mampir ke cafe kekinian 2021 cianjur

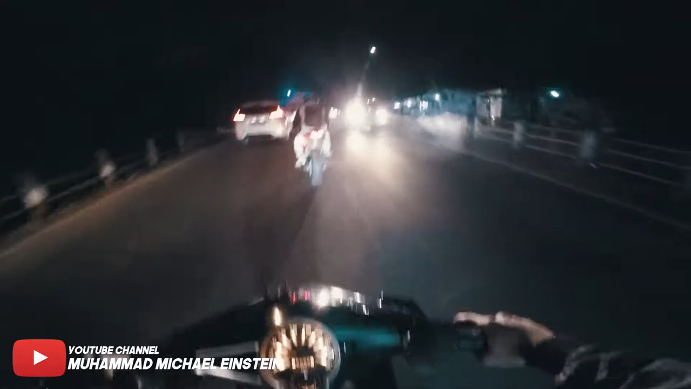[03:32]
Tapi sebenarnya untuk kontur jalannya enak banget anjir, likak-likuknya tuh pas buat cornering aja.
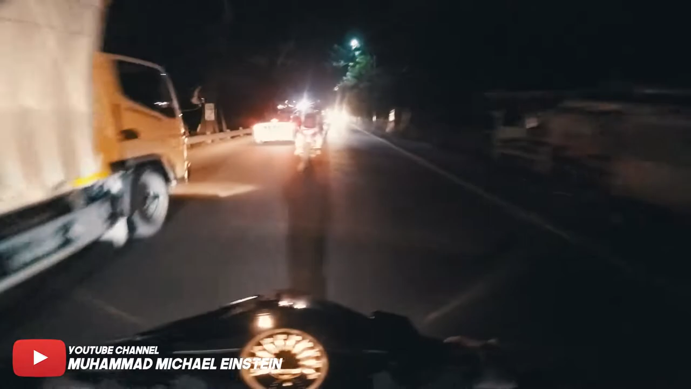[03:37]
Cuman jalannya aja butut. Gak dibenerin.
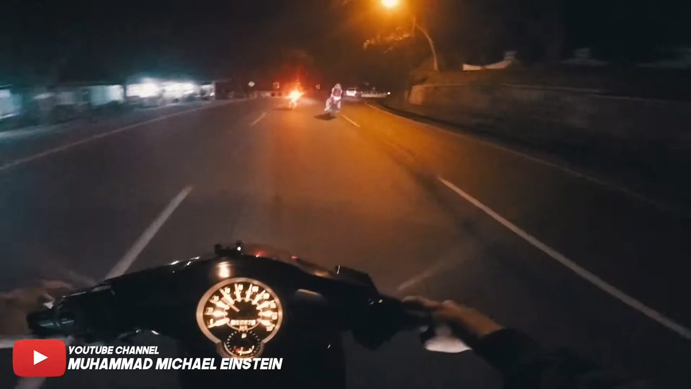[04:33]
Kita nge-vlog lagi boy. Ini jalannya satu arah. Gue tutup dah visornya deh, pada pusing mataing. Mau nge-vlog lagi nanti.
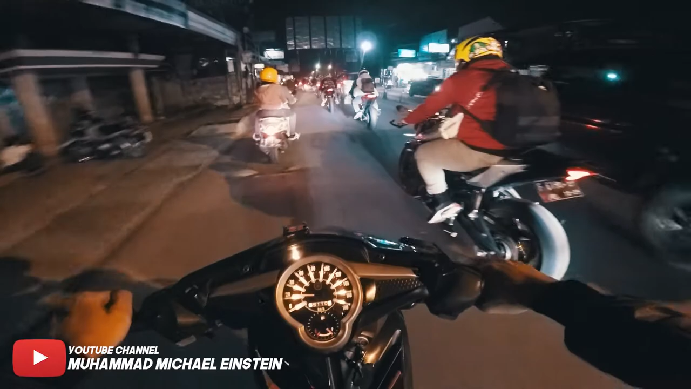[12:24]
Bocor gua anjir. Sumpah. Ini kenapa berhenti nih?